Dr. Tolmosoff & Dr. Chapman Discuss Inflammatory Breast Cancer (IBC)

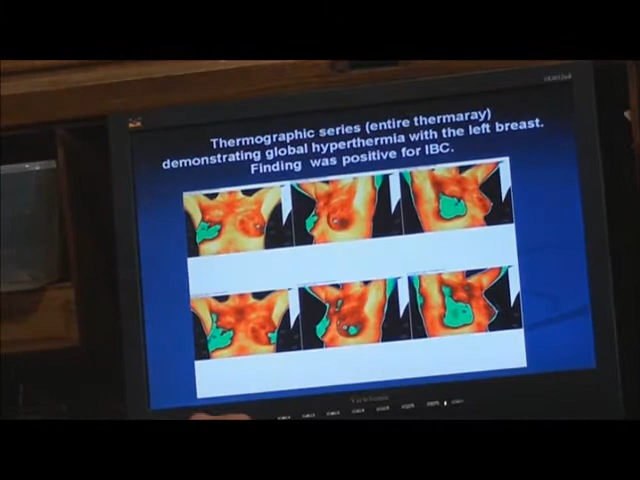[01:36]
Keep going. There you are. Okay. Good. That's mainly what I wanted to be prepared for. All right. Looking at the inflammatory breast carcinoma as IBC, it's something that received an awful lot of press about a year ago because it wasn't being picked up by mammograms, ultrasounds, or MRIs. Doing a thermogram, this lady here, this patient, had an MRI.